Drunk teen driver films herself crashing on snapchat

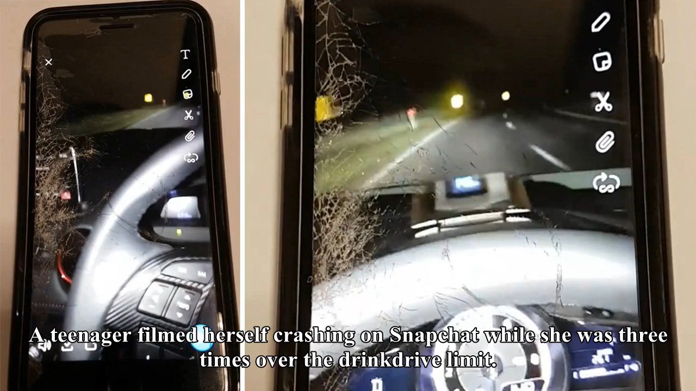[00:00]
a teenager filmed herself crashing on snapchat while she was three times over the drink drive limit the shocking video showed the 19 year old veering off a road in victoria australia during a broadcast on the video app